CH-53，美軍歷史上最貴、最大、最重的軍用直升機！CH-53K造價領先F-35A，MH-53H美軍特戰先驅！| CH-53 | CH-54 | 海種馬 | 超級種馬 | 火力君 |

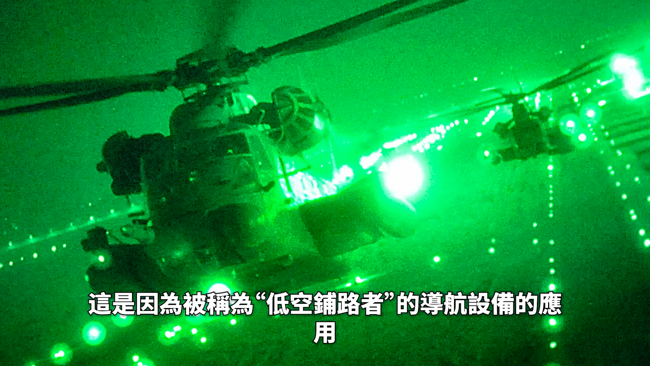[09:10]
MH这是因为被称为低空铺路者的导航设备的应用它通过前世红外热成像仪和地形雷达